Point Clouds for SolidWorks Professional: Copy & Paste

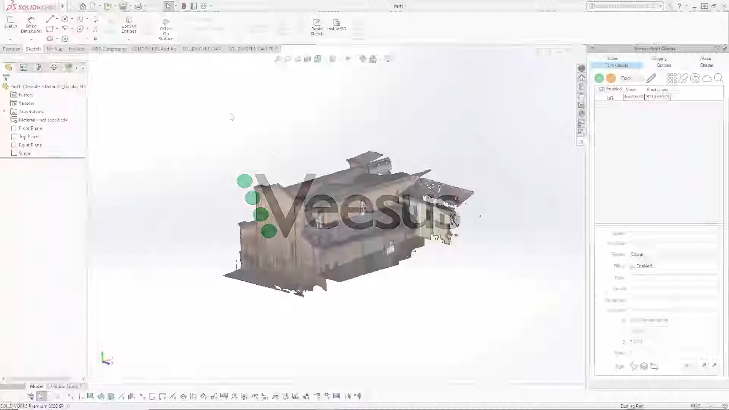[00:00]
Vsus point clouds for SOLIDWORKS copy and paste unlike another video you may see regarding copying parts or the entire point cloud or point clouds this is to allow copy and paste between different documents so where you have different windows here I only have one this is one if you create a new window so a part
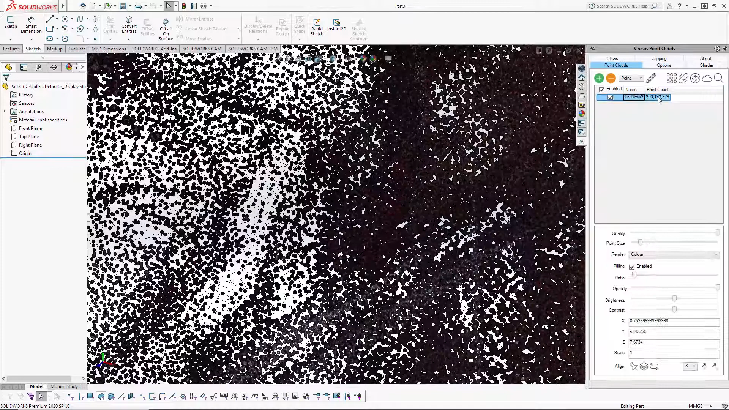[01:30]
just gonna select that and here we have that point cloud
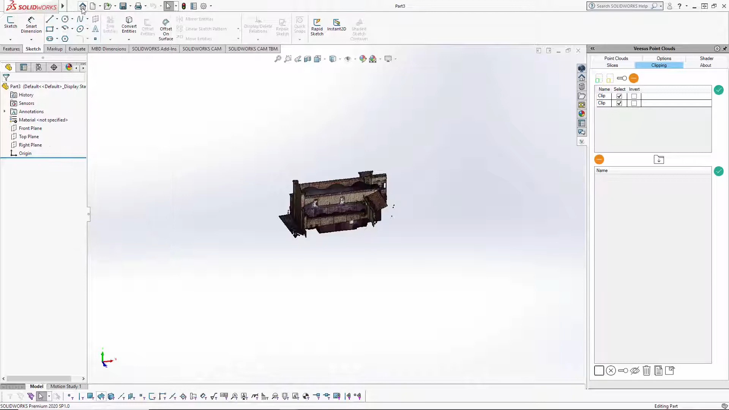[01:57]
one or I could just go to window and swap between the two so this is the other one we have
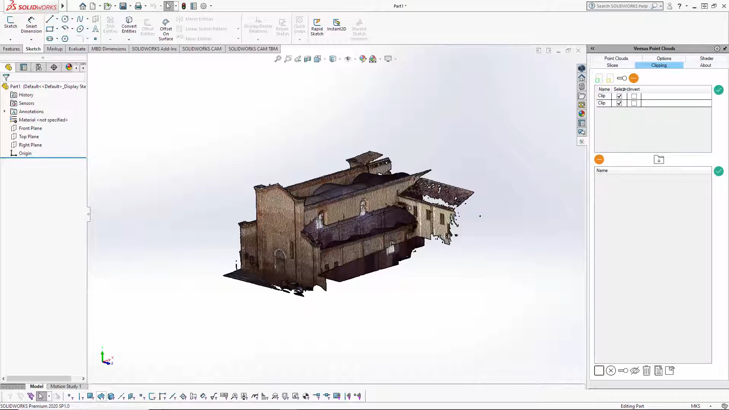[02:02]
just to show you as the same two clips there they are select those this is shown in another video they're just showing you that and there is the same slice so that is the copy and paste function under the options tab